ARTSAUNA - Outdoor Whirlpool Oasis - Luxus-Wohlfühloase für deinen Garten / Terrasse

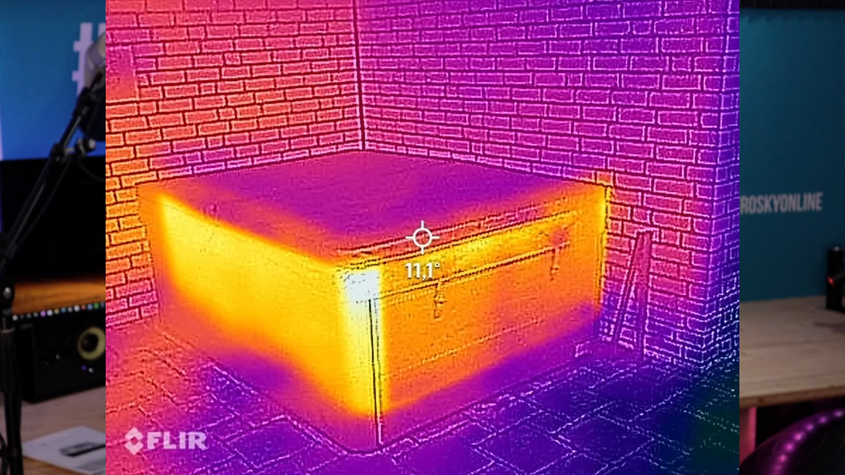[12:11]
Hier seht ihr mal einige Aufnahmen und ihr seht, der Deckel ist super gut isoliert.
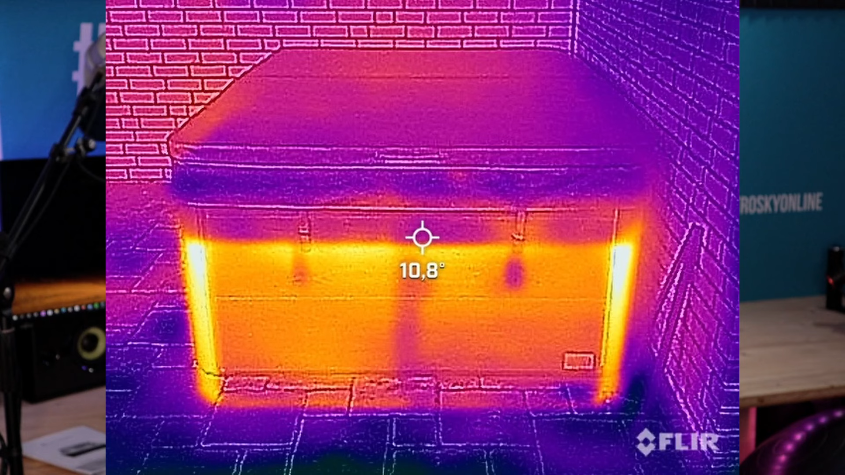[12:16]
Die Wände sind natürlich auch gut isoliert. Das einzige Manko, was ich gefunden habe, sind tatsächlich die Alustreben an der Seite.
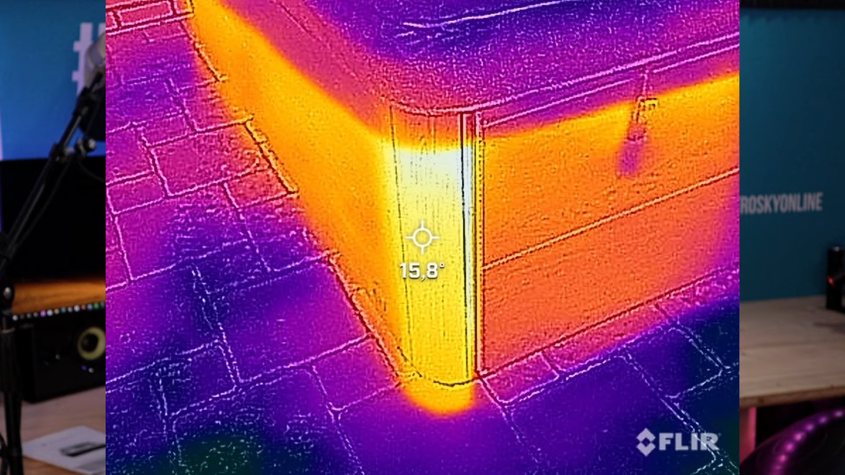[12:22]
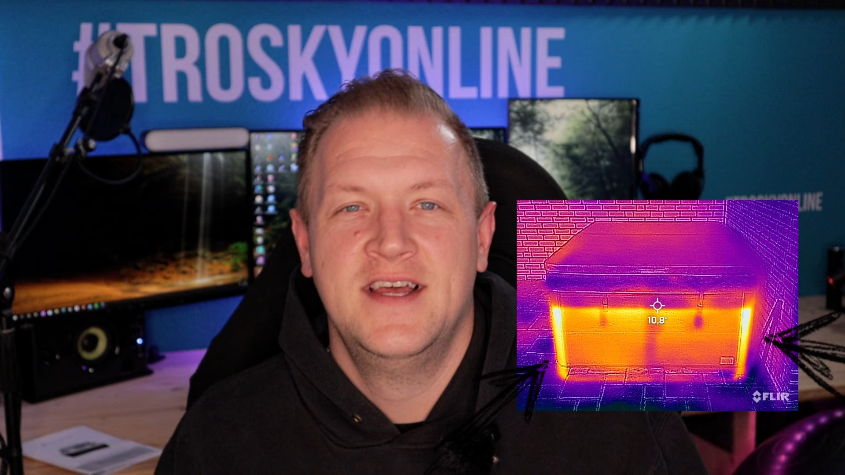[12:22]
Da fühlt man auch mit der Hand, dass diese warm sind.
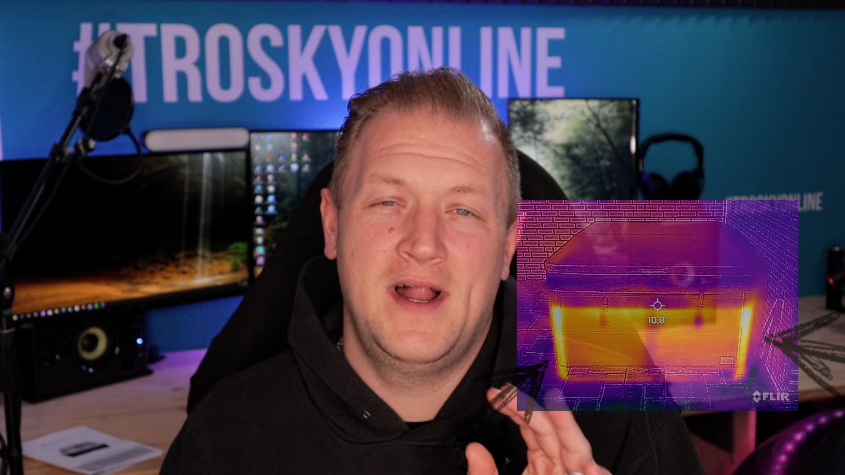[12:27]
Da würde ich auf jeden Fall nochmal empfehlen, nachträglich irgendwie Amaflex oder irgendwas hinzumachen, um da ein bisschen Dämmung reinzubringen. Hier seht ihr auch nochmal gerade ein Wärmebild aus dem Sicherungskasten.